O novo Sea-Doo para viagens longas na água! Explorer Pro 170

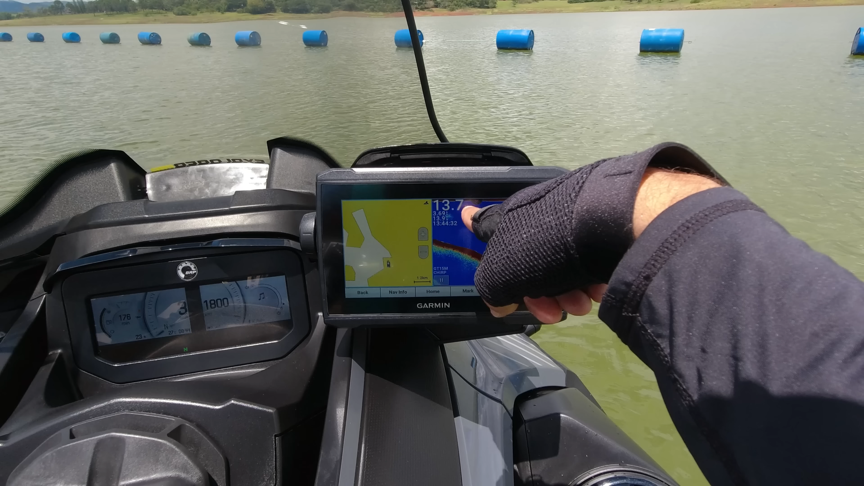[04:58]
Então aqui dá para ver que eu estou a 14 metros de profundidade. Dá para monitorar todo o fundo da água. E vamos lá.
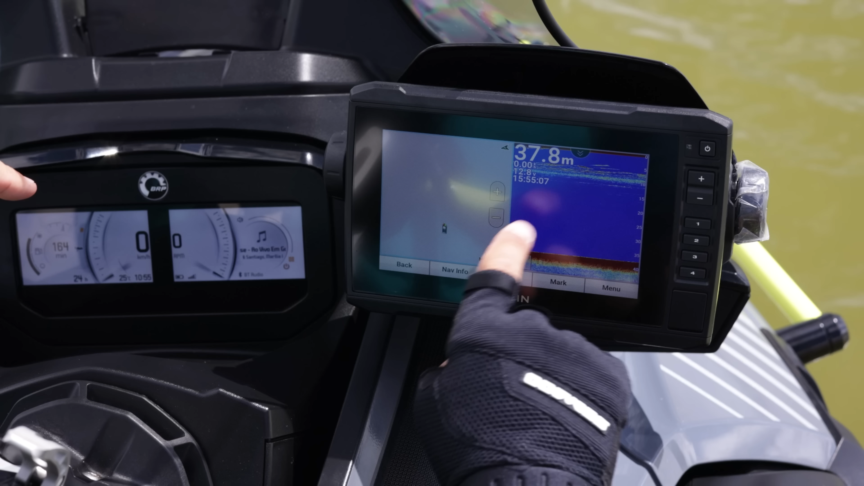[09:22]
On screen: depth 37.8 m
E nesse sonar eu consigo ver, por exemplo, que aqui tem 38 metros de profundidade.